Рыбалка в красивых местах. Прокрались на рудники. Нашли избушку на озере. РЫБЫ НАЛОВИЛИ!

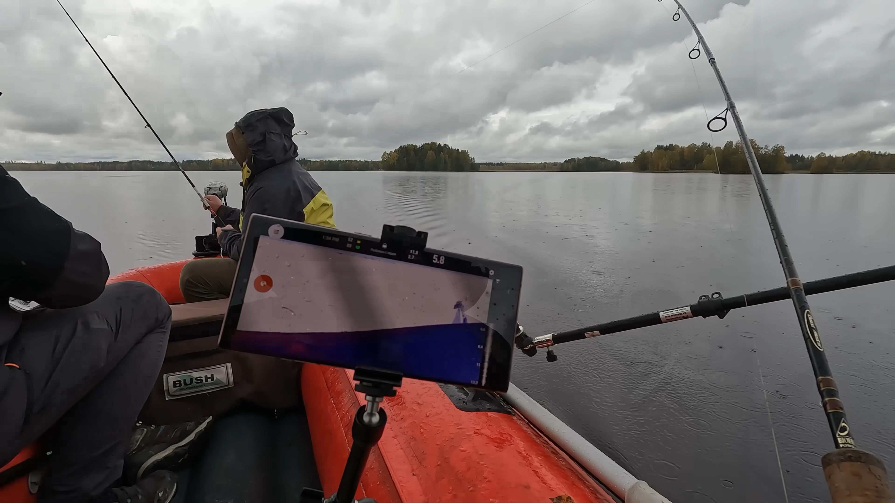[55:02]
На 5 метрах какая-то стая. От нее даже тень на дно идет, прикинь. И глубина 4,5 метра. То, что нам надо. Хорошо в сандали ловлю.
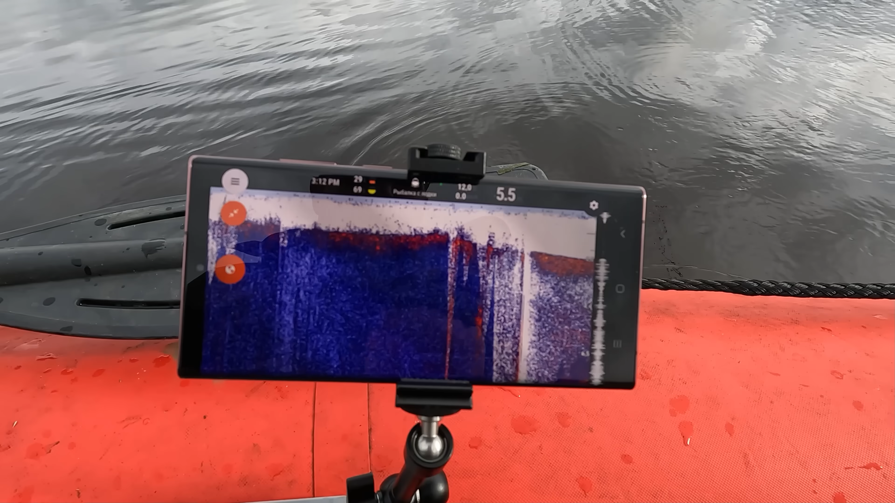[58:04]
Нифига себе, Янис, тут 5 метров глубины.
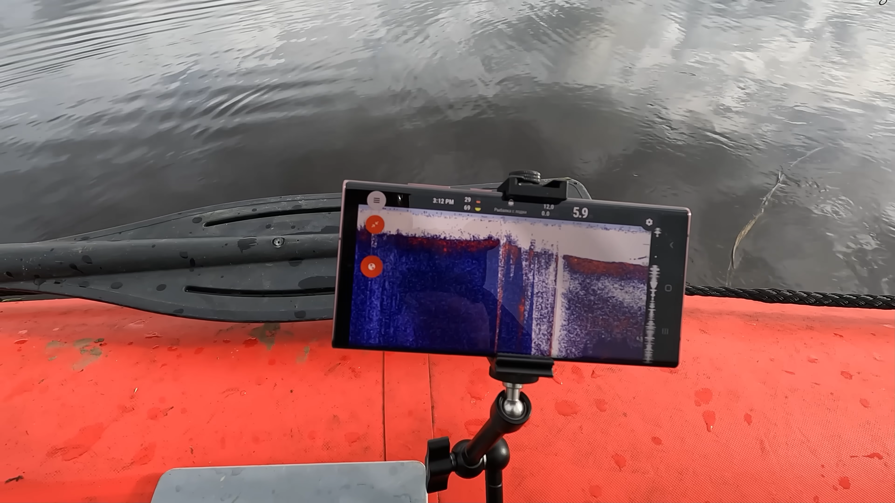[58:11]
Да, слушай, показывает щуку. Так, ну что, пробуем в речке. Довольно симпатично она выглядит.